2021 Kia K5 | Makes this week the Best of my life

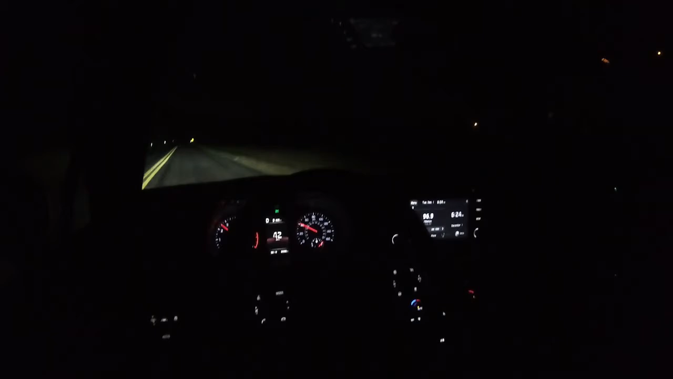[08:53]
definitely no issues with visibility whatsoever i could see perfectly fine driving at night and everybody else could see me perfectly fine thanks to leds all the way around essentially so you got to love that it's a little added safety feature quite honestly as well but now let's go back to the daytime here all right so now